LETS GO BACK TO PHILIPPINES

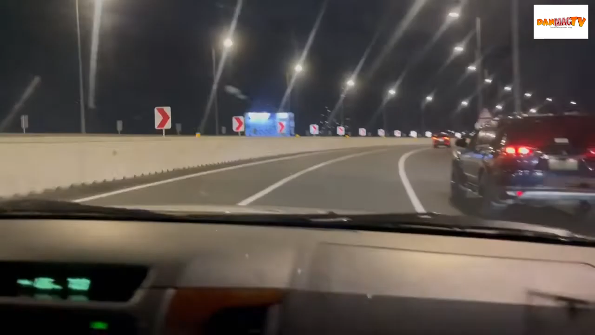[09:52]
Ayan guys, ito na yung dadaanan mo Skyway Skyway Magbabayad ka lang ng 145 Connected na, no? South to south Ay, south to north
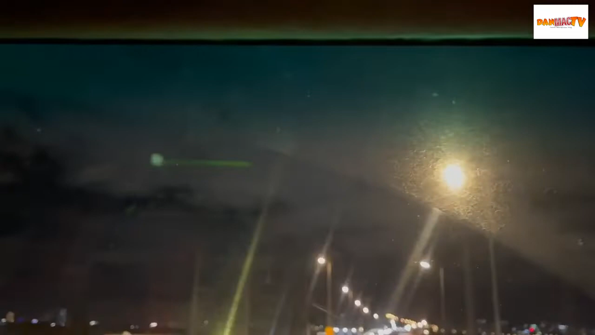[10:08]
Connected na Ang hirap naman na ano Ayan, no?
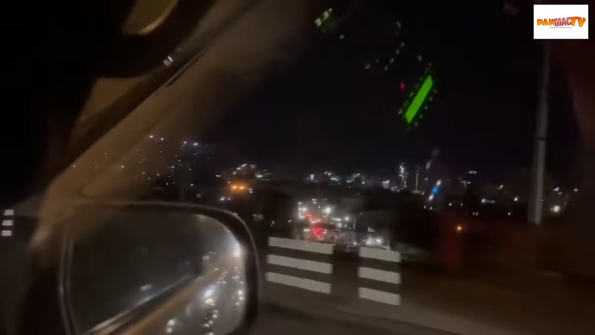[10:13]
Skyway, oh Liwanag Kaso ang takbo mo,
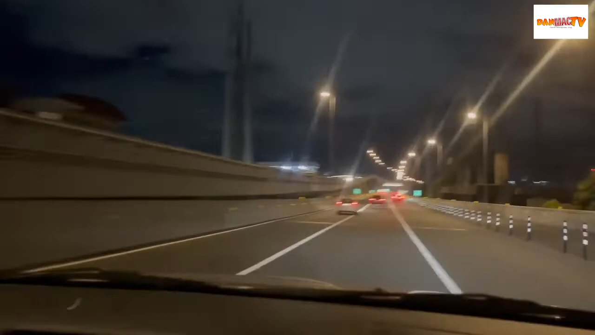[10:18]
kailangan 60 lang 60 lang Tapos private lang ang pwedeng pumasok Good thing, good thing Dati dadaanan mo is Baklaran Baklaran Rojas Rojas Boulevard City Hall ng Maynila City Hall ng Maynila Yapo Yapo Mga dadaanan mo